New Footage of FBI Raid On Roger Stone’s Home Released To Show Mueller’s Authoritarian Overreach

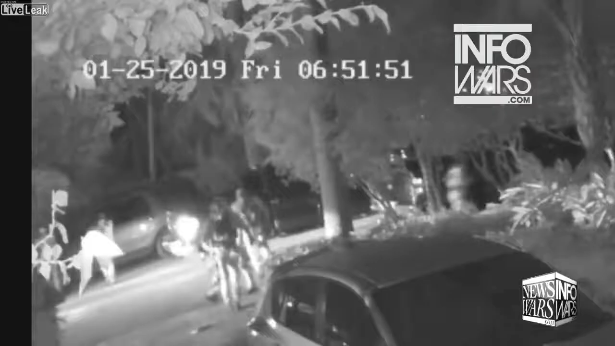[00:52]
There are members of the Mueller task force who have committed a crime. When will the president take action? Now you see the agents swarming my front door.
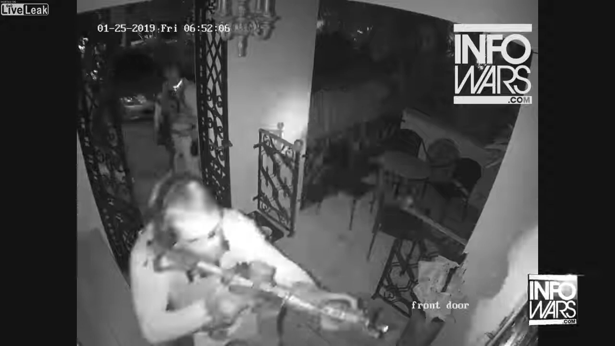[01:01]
You see two agents holding assault weapons, aiming through the window. This is chilling. There's a side window there. You see he's looking in the window. I did not come down the stairs. He's listening. Now he pounds on the door, but he doesn't say anything. All I hear is a pounding. Now he pounds on the door again and yells, FBI, I'm coming down the staircase.
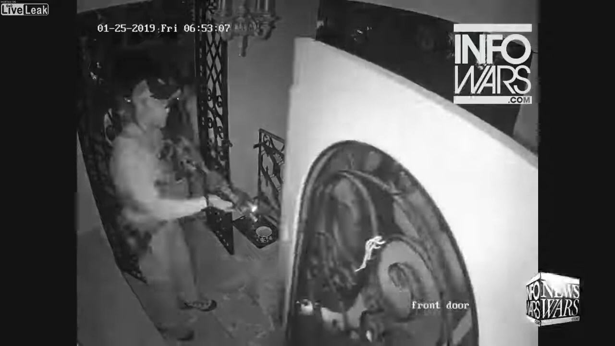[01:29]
I open the door looking down the barrel of two assault weapons. You can see me putting my hands in the air because I don't want to be shot.
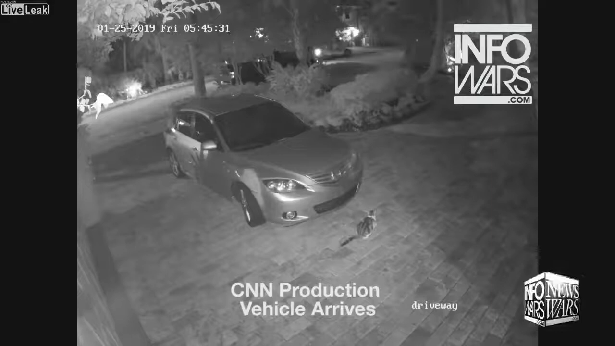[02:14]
And so the CNN reporter stops right in front of your driveway. Again, you have the subsequent DVRs that this never happened before. This guy's connected to the FBI. He pulls forward, checks the addresses, backs back up. Now you see him get out of the car, and you see him, the CNN crew, you see him talk to whoever's in the car. That's most likely one of the FBI officials.